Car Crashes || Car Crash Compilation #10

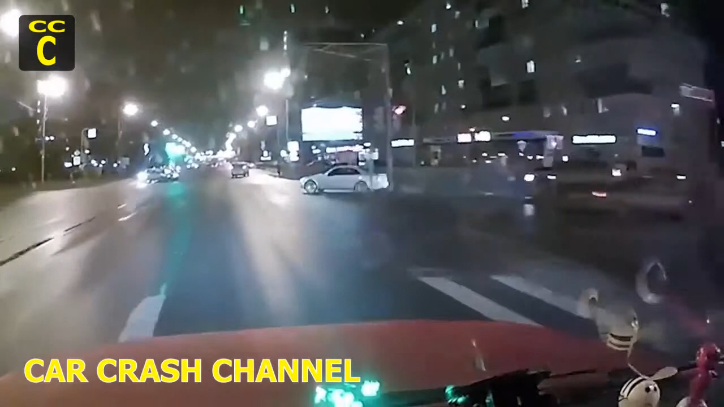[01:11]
задел нас, да, нет? Нет, нет, нас нет. Поэтому и сам, думаю, резина, сколько вот она могла износиться.